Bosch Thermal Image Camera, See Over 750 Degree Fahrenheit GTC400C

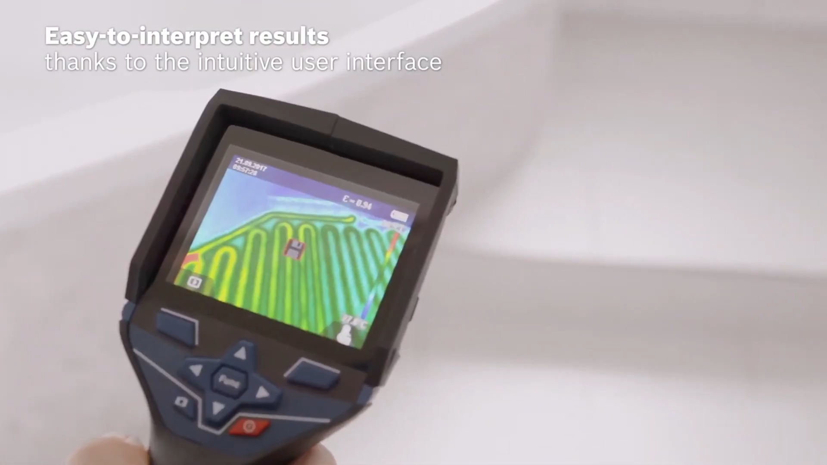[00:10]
You can access any of the functions by just pressing one button. To the sides, you change your color palette.
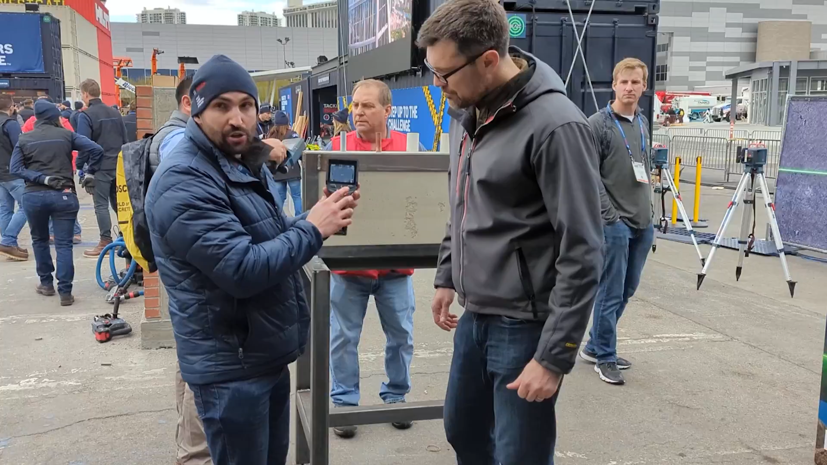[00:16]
Up and down, you can change your view mode.
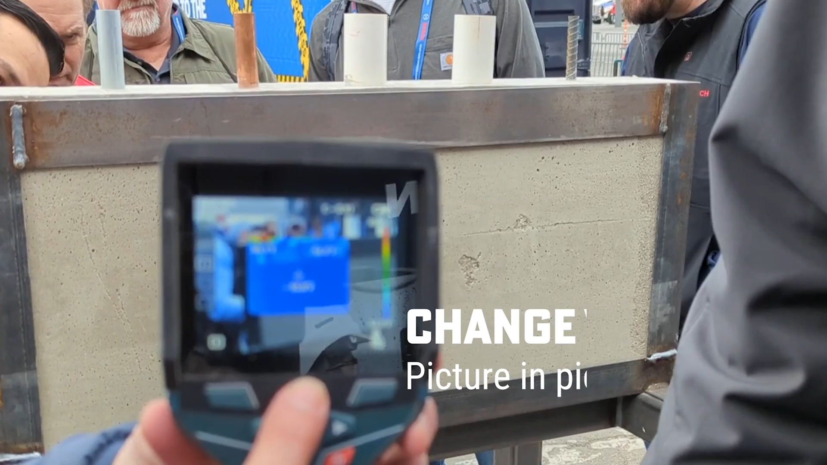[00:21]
So picture in picture, and also overlaying. So you have the image in very detail.
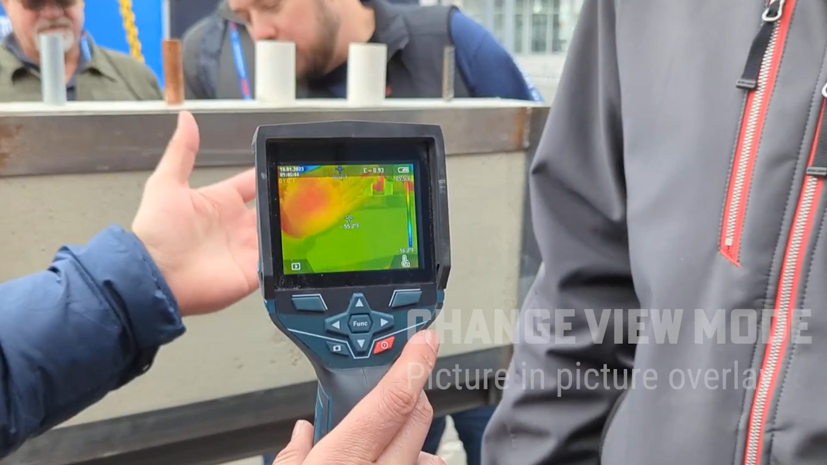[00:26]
And if you press the mid button, the function button, you can choose automatic.
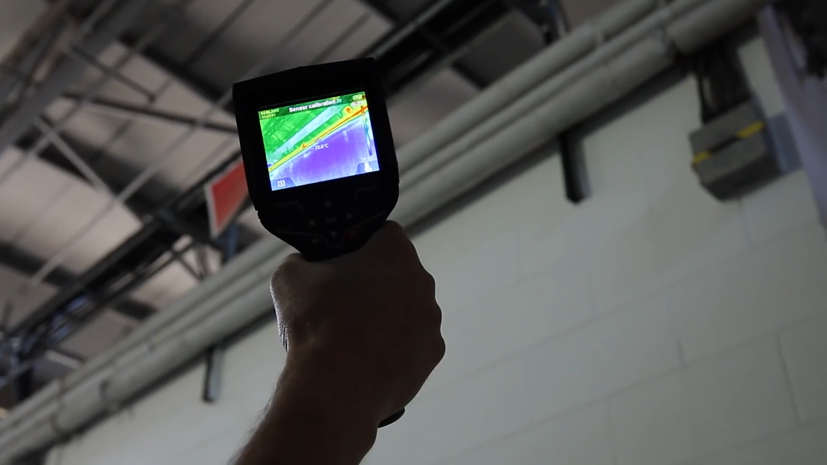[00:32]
The colors will change accordingly to your minimum maximum temperature. You can also change to manual.
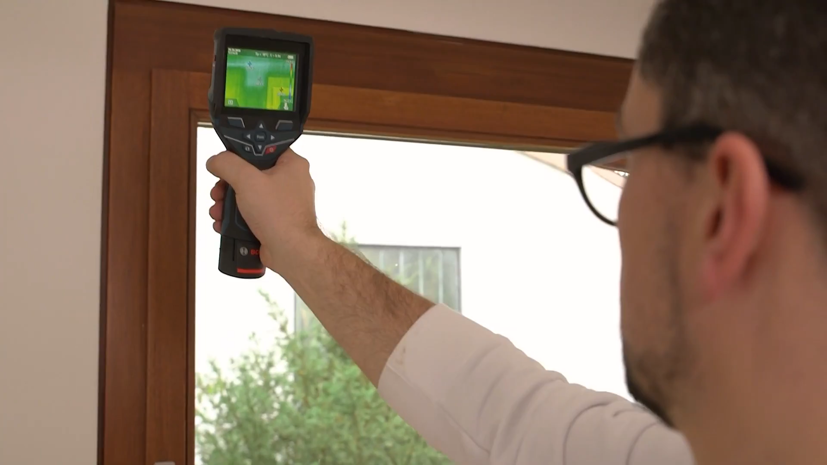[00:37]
So you set up your minimum maximum temperature.
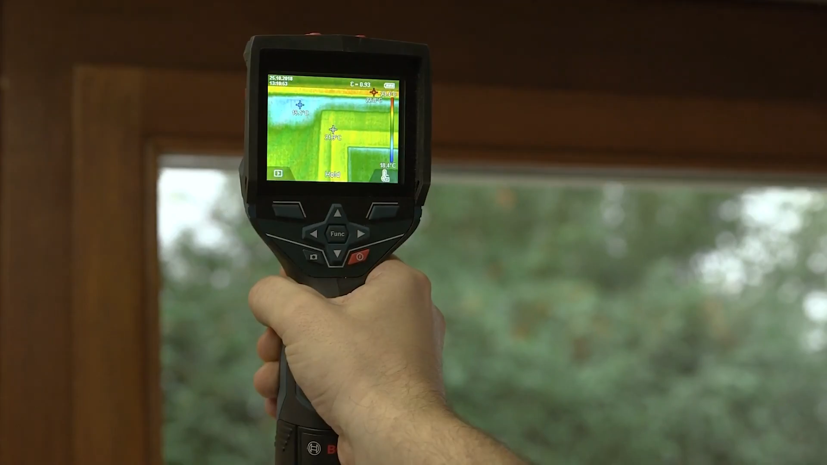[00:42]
So it will avoid it changes the color if you have any spotlight or hot spot when you're scanning.
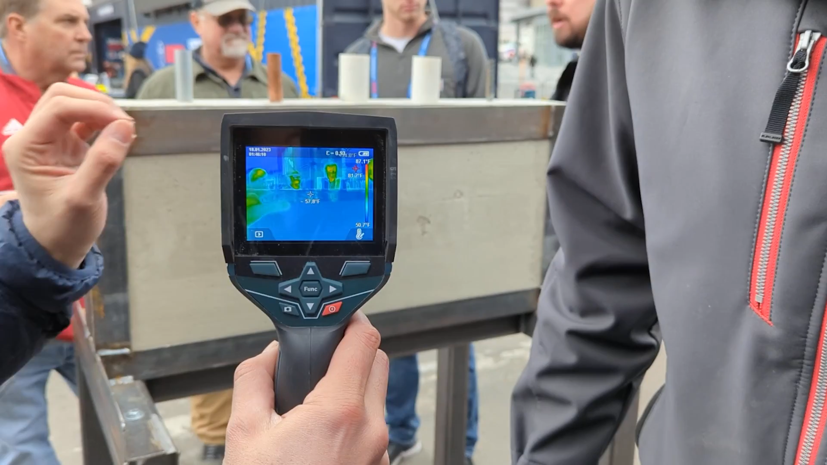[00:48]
Also, a cold detector, as you can see, it's very cold here, so the cold is all around us.
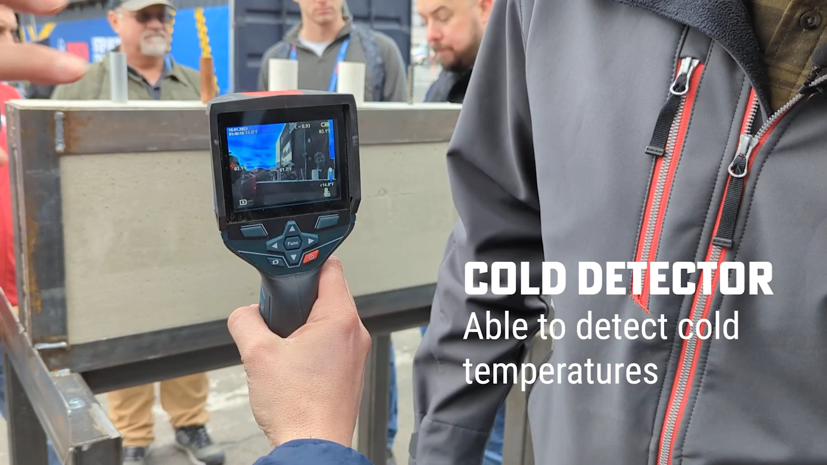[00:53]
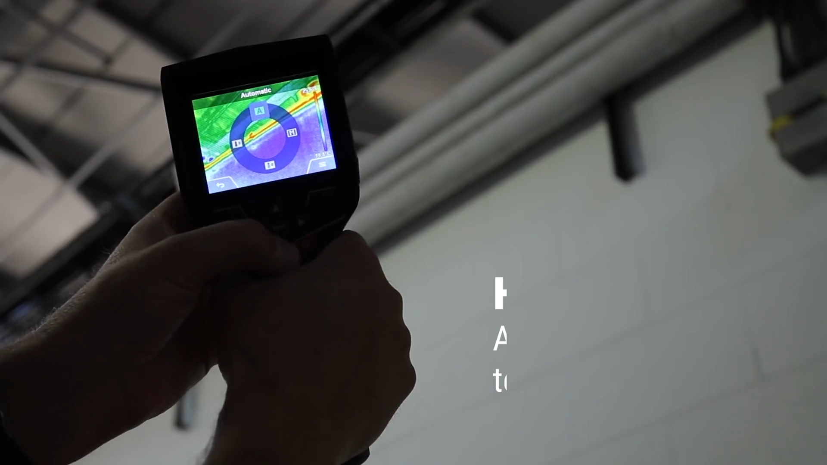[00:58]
And the other way, you can find the heat detector to have exactly where the heat is coming from.
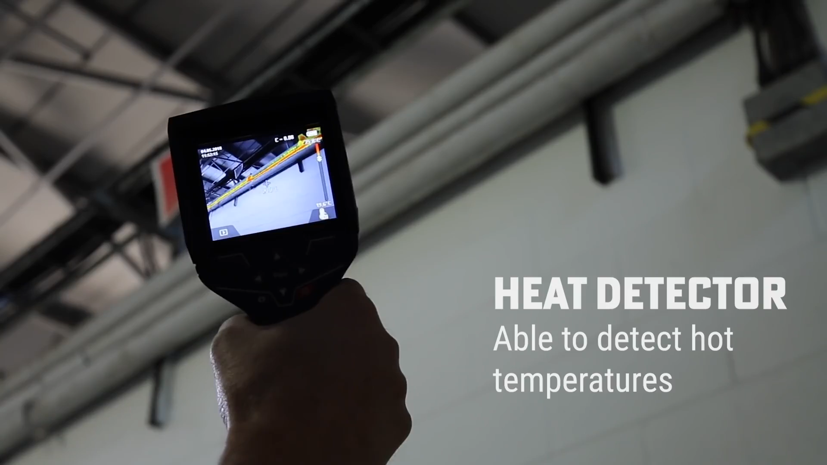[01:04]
So it's very easy to use. It's user-friendly and affordable.
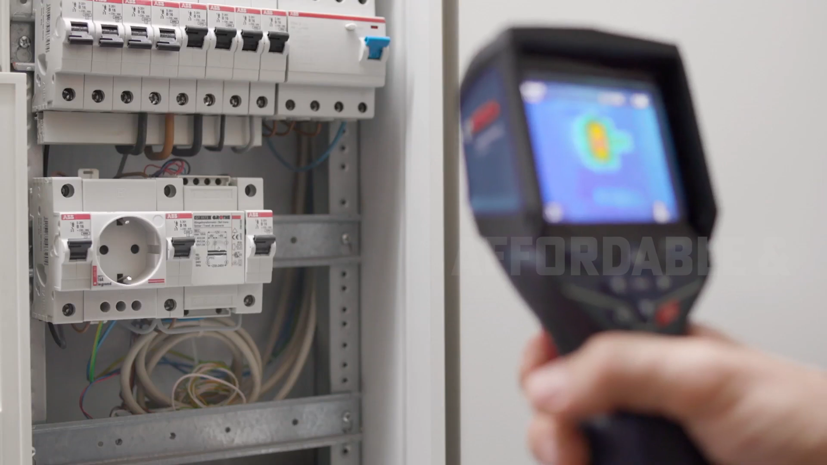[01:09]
So if you're an electrician and you're trying to find where electrical work is getting hot? That's a perfect application for electricians.
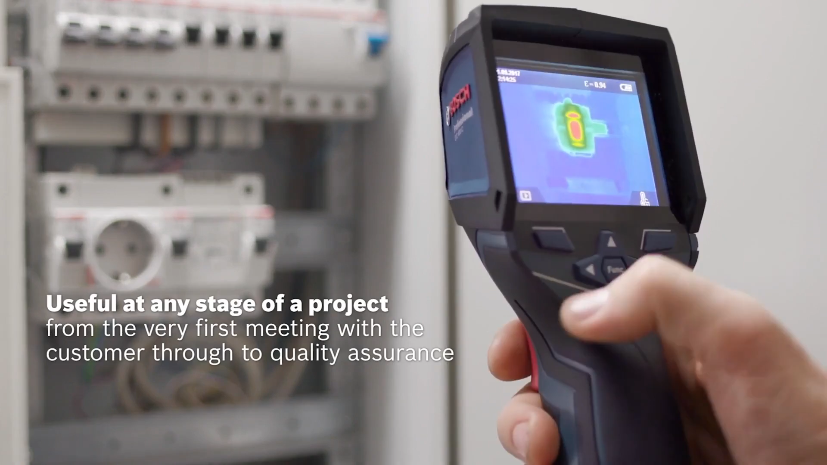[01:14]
So if you use the picture in picture mode, you can use to scan electric panels.
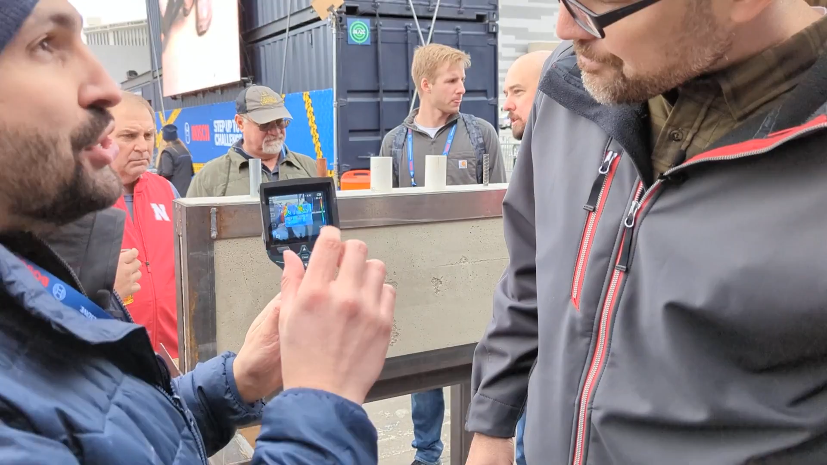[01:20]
Okay.
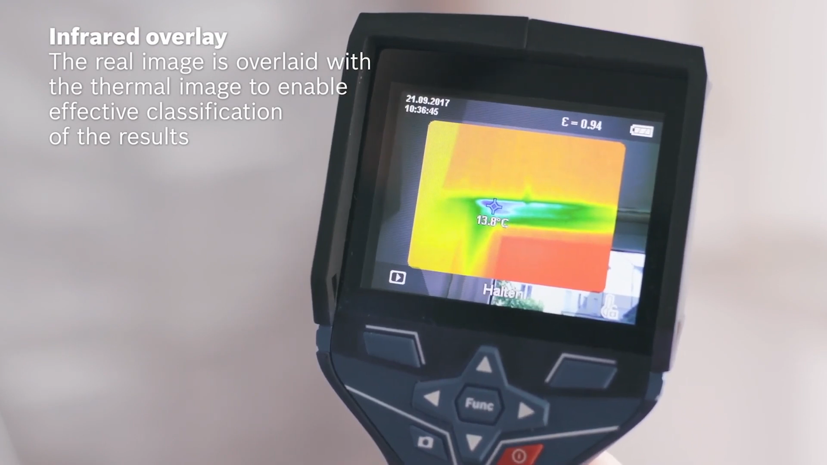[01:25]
On screen: spot 13.8°C
So you have small components and you have all the camera image around to know exactly what you are scanning.
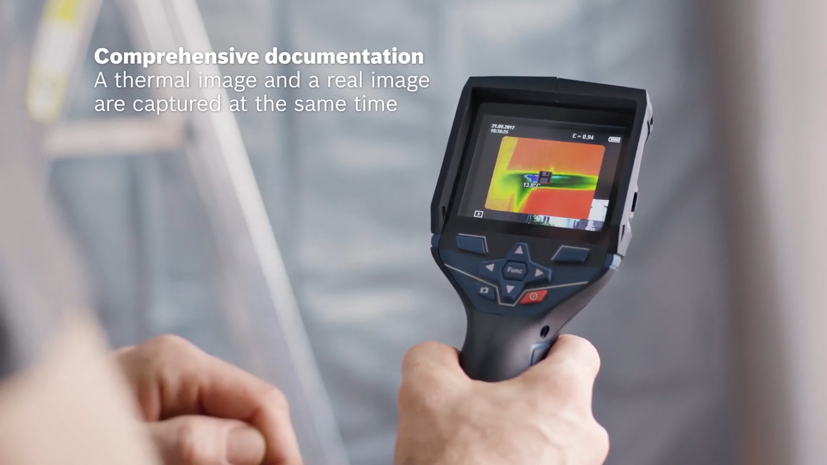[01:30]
For the HVC, the cold detector will show you if the cold air is coming or the hot air is coming.